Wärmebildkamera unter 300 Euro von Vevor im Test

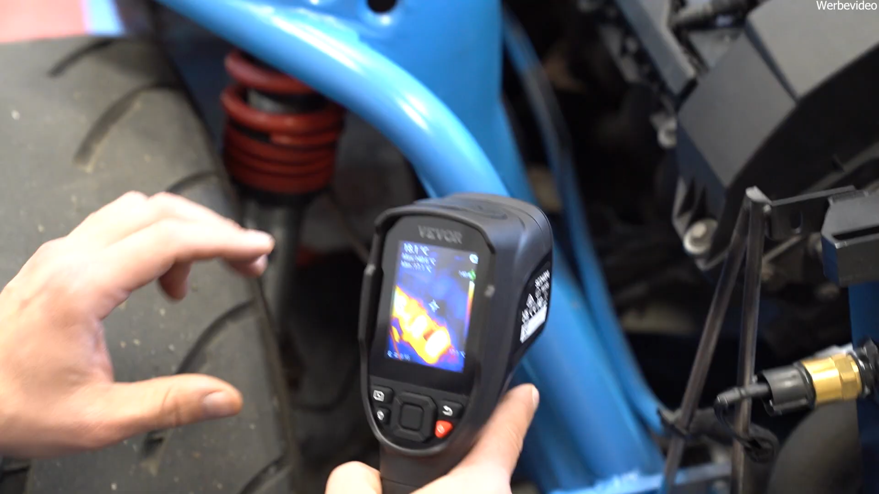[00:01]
Ah, das wollte ich sehen. Guck dir das an.
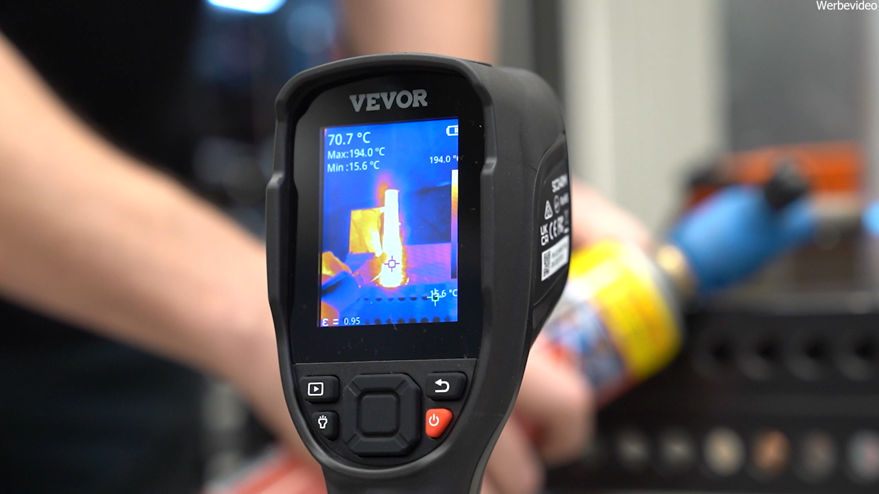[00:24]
On screen: spot 70.7°C, max 194.0°C, min 15.6°C, scale top 194.0°C
Du hast hier drei Kreuze, das mittlere Kreuz ist unsere quasi mittlere Angabe und das sehen wir hier oben.
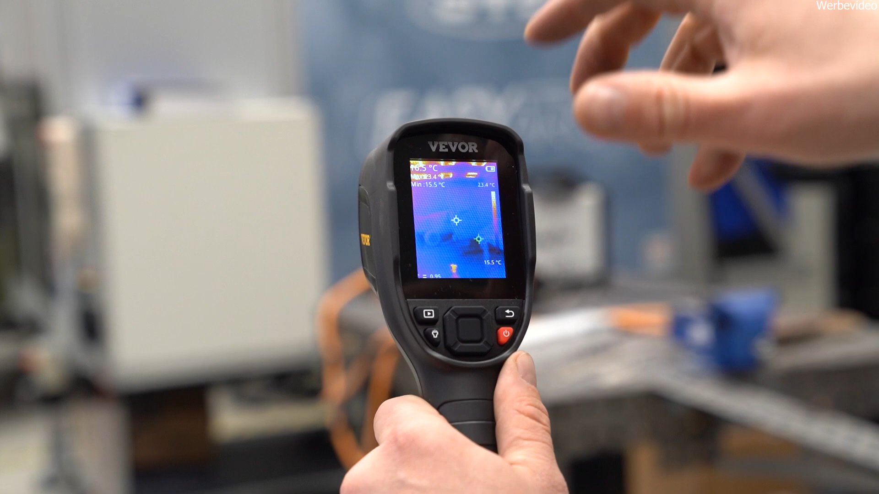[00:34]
Aktuell haben wir da diese blaue Fläche 16,5 Grad, das grüne ist die kälteste Stelle und dann haben wir noch ein rotes Fadenkreuz. Und wir gehen wieder auf mich.
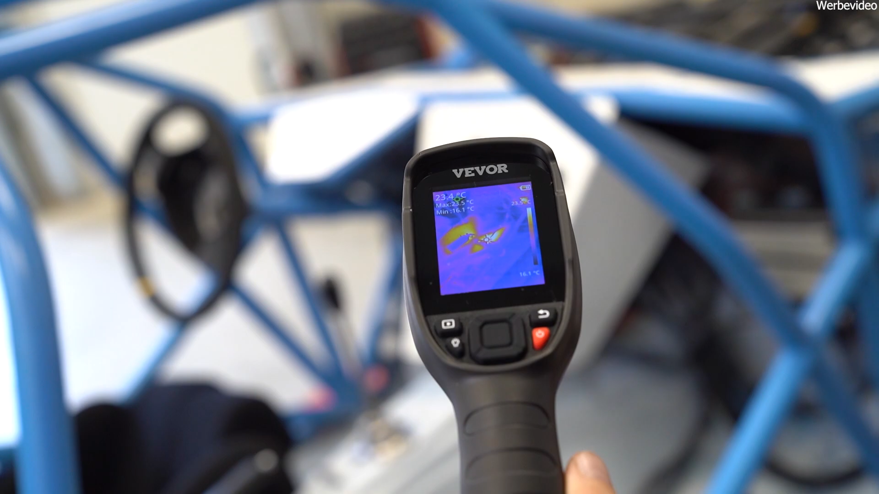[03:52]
Das heißt, ich habe eine sehr hohe, starke Hitzeentwicklung hier.
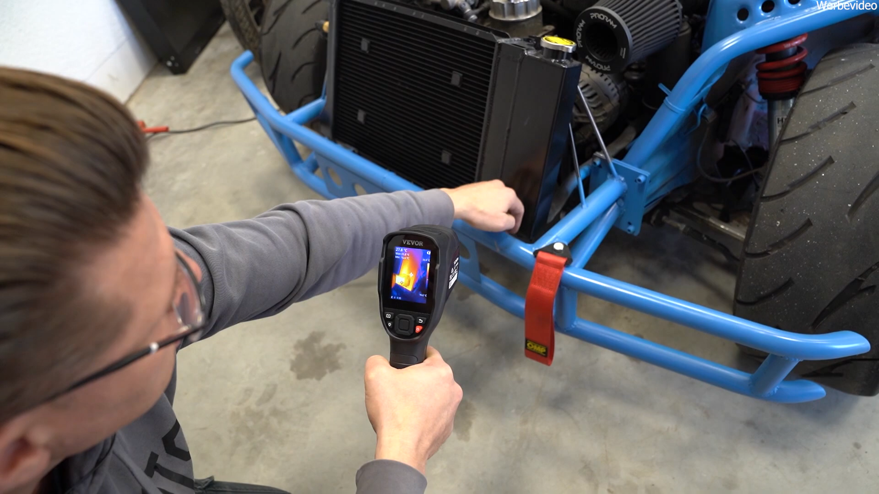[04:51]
Hier ist es am wärmsten. Das kann ich alles hier sehen. Genau, und hier kommt die Kühle, das kühle Wasser an und wird wieder eingespeist.
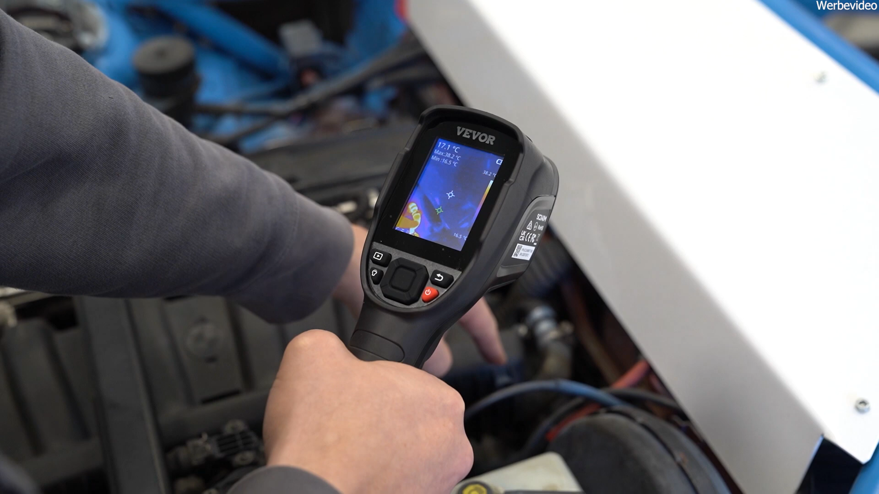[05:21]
Das Problem, ich habe hier auf die Schnelle einen Knick mir reingemacht. Und du siehst schon, dass das ein kleines Problem ist. Das müssen wir unbedingt beseitigen.
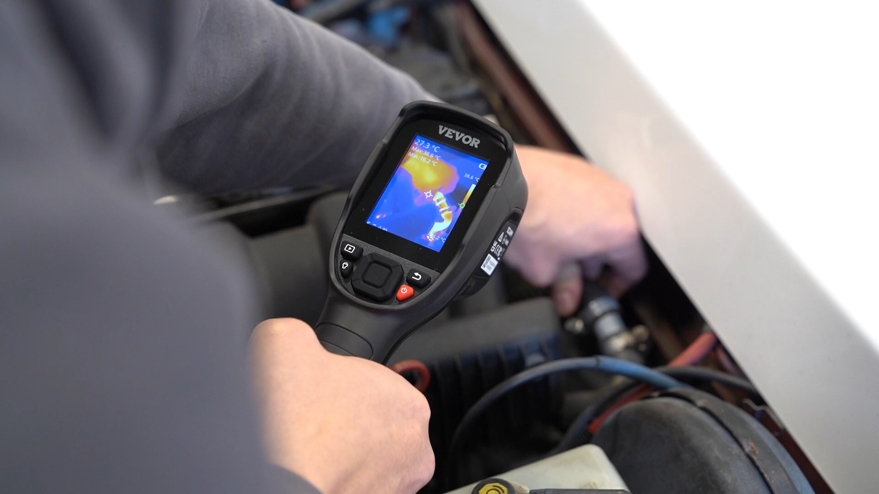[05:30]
Das müssen wir unbedingt beseitigen. Das ist, siehst du, ich habe es geöffnet und schon sieht die Sache anders aus.
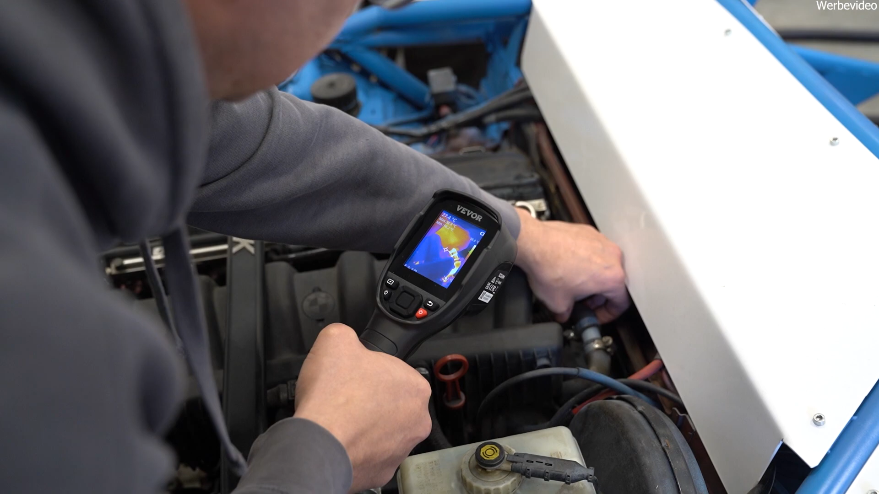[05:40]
Dann läuft das, dann zirkuliert das Wasser da an der Stelle. Schon alleine hierfür hat sich das Ding gelohnt.
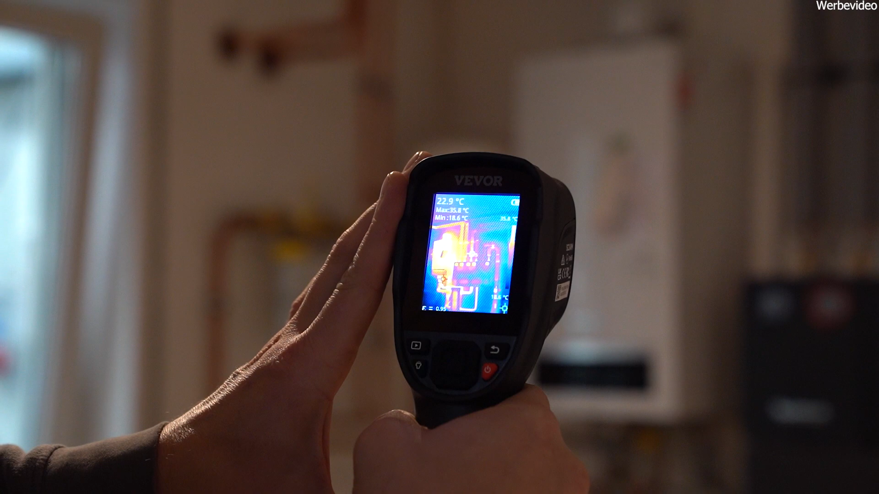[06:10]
On screen: spot 22.9°C
Alle Leitungen, die Hitze, Wärme leiten, funktionieren und die, die kaltes Wasser beinhalten,
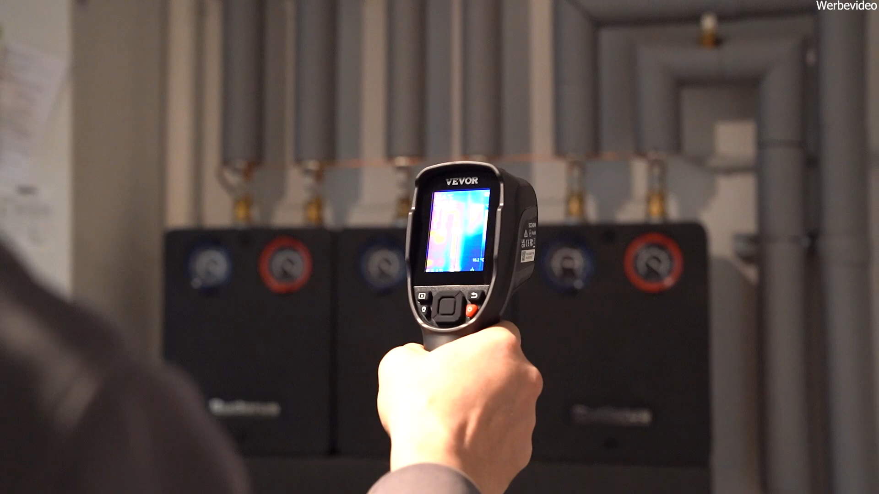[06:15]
waren natürlich eiskalt und nicht zu sehen.
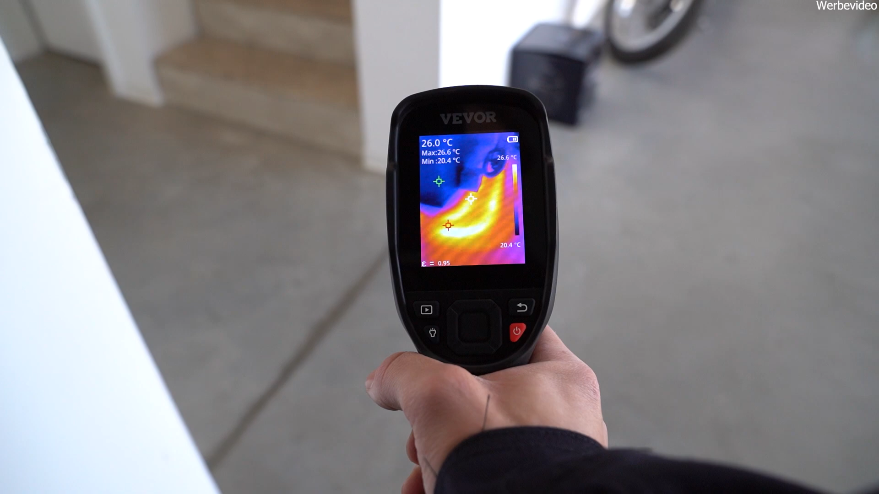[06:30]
On screen: spot 26.0°C, max 26.6°C, min 20.4°C, scale top 26.6°C, scale bottom 20.4°C
Wir haben eine Bodenheizung in der neuen Ausstellung und hast du sofort die ganzen Leitungen gesehen von der Bodenheizung. Und was ist so geil?
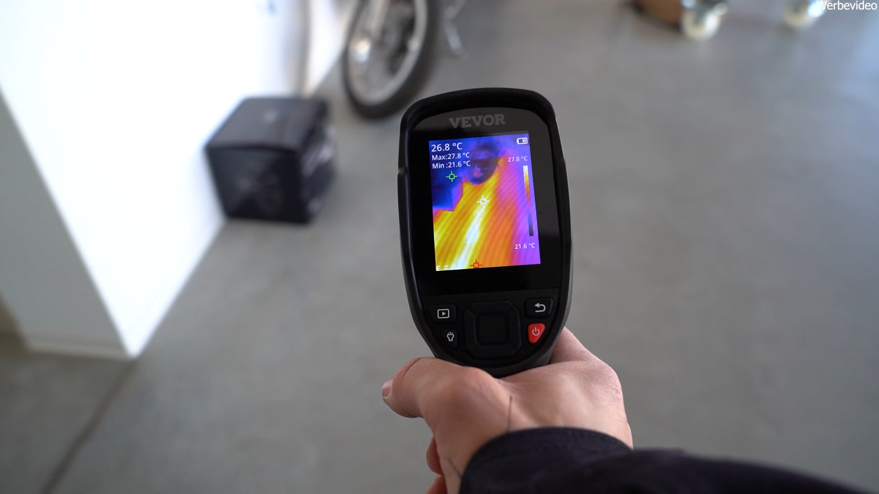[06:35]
On screen: spot 26.8°C, max 27.8°C, min 21.6°C, scale top 27.8°C, scale bottom 21.6°C
Du kannst sofort sehen, ob die Leitungen in Ordnung sind, ob sie funktionieren und du kannst sogar sehen, wo du mehr Temperatur eingestellt hast.
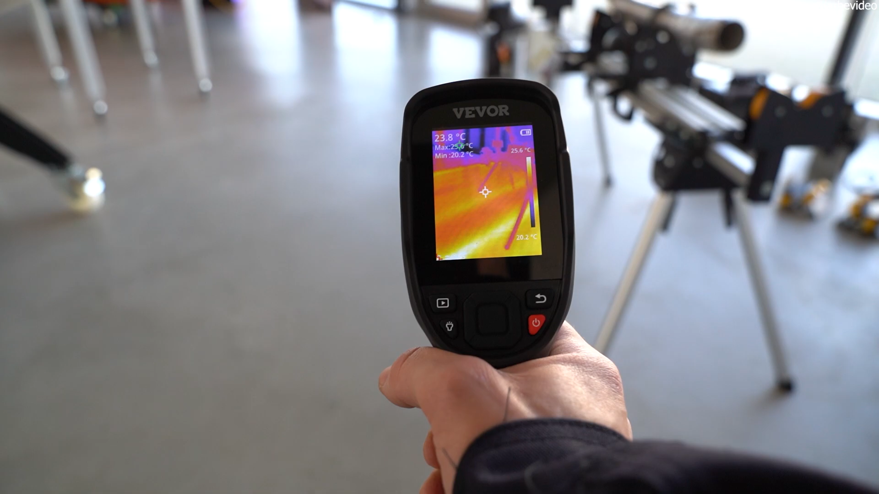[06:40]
On screen: spot 23.8°C, scale top 25.6°C
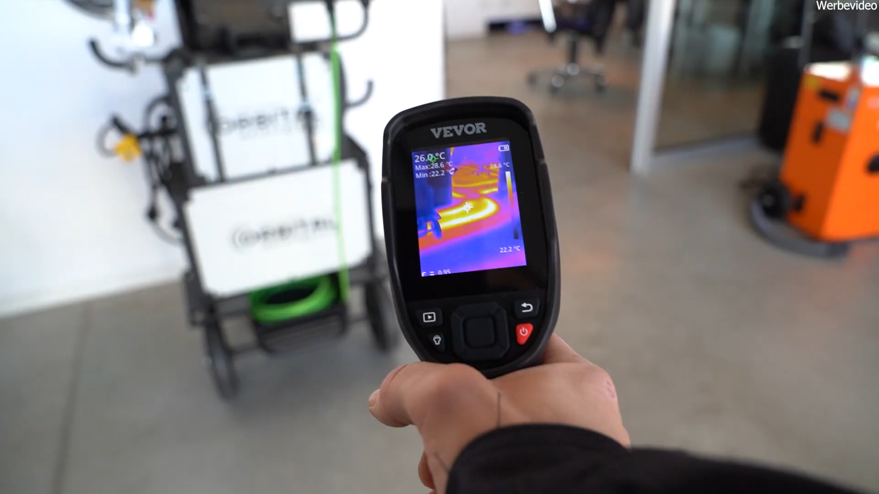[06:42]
On screen: spot 26.0°C, max 28.6°C
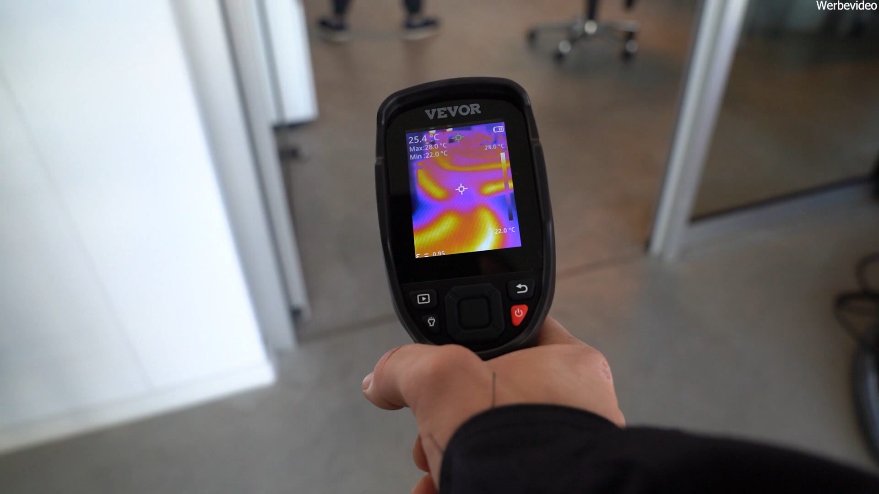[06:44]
On screen: min 22.0°C
Das heißt für mich, wenn ich da einen Kreislauf hätte und da wäre etwas defekt, könnte ich das sofort an der Stelle entdecken.
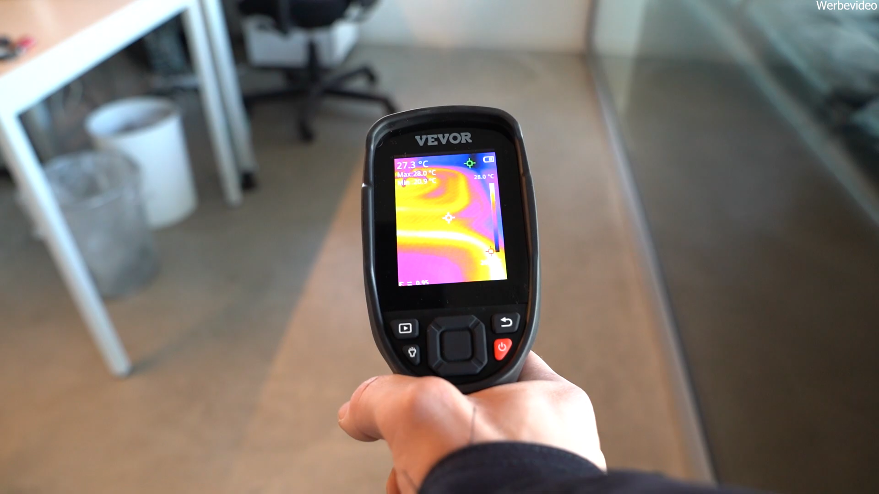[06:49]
On screen: spot 27.3°C
Das ist schon ziemlich krass. Dann habe ich mir gedacht, gehst du doch mal aus drum und beobachtest, ob die Halle dicht ist,